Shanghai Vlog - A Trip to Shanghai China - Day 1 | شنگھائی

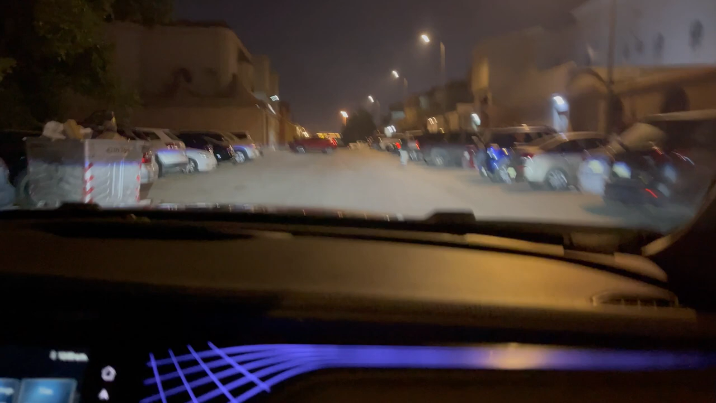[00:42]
تو یہ میرے کر سے رستہ نکل کر
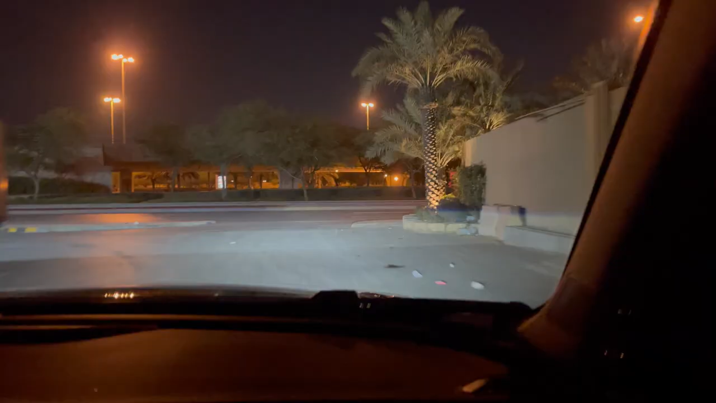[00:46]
ہائیوے کی طرف جاتا ہے یہ رائٹ سائیڈ کے اوپر ویلی ہے اور اس میں رائٹ
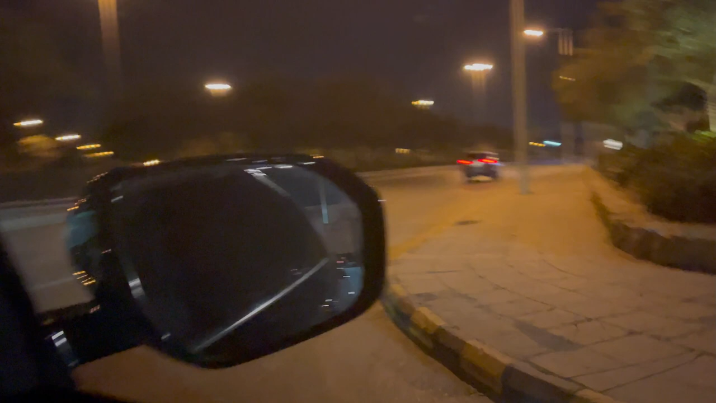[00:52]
سائیڈ کے اوپر جوگنگ ٹریک یا واکنگ ٹریک بہت پیارا بنا ہوئے ساسا سارے درخت لگے ہوئے ہیں تقریباً آپ کورنر تک جائیں اور واپس آئیں تو تقریباً
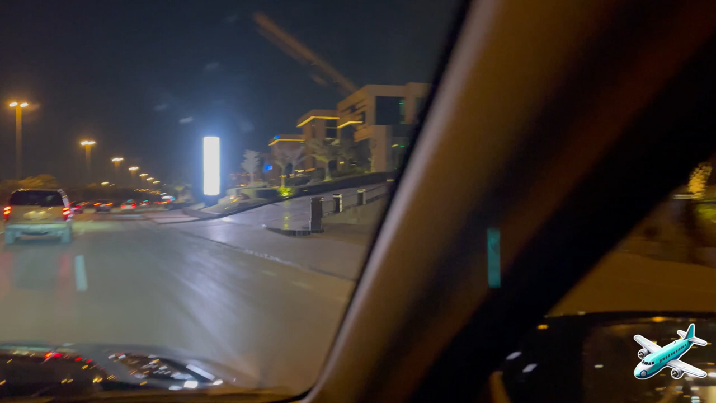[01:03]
45 منٹس لگتے ہیں بہت خوبصور رہا تھا رات کو تو بہت مزہ آتا اس پہ ووگ کرنے کا
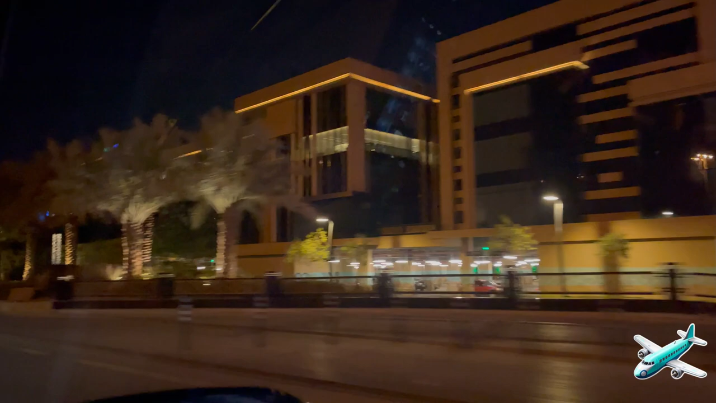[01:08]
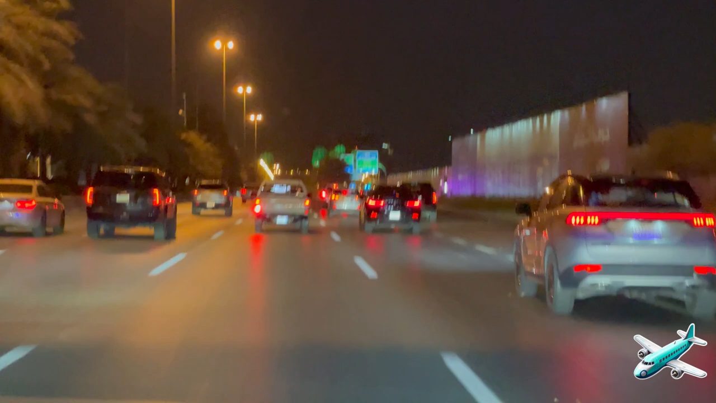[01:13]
رات کا ٹائم ہے بارہ بچ چکے ہیں لیکن سٹکوں پہ اسی طرح ویسے ہی رش ہے ابھی ہم طریق کنگ سلمان روڈ کے اوپر ایکزٹ لیں گے جو ائرپورٹ کی طرف جاتی ہے